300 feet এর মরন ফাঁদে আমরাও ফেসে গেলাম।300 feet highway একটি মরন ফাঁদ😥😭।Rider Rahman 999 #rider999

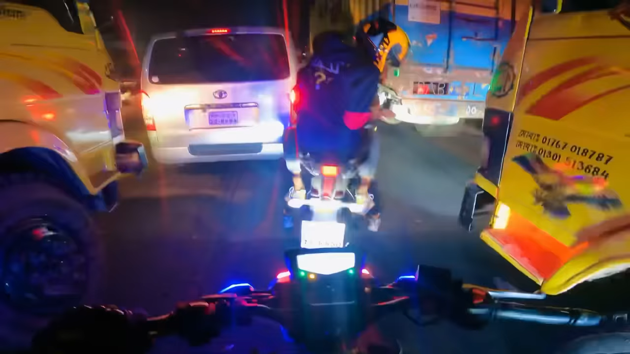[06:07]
তো যাক আগে জাম জোট থেকে বের হই। গাইস কি পরিমাণে জাম জোট ছিল আমি বলে বুঝাতে পারবো না।